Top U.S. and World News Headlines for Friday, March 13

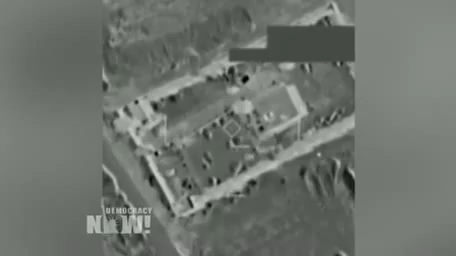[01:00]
aircraft struck a building housing an ISIL prison in Al-Bab. A U.S.
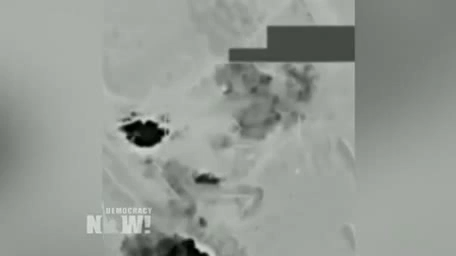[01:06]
drone strike has reportedly killed a senior member of the militant group Al-Shabaab, along with two other people. Unnamed U.S.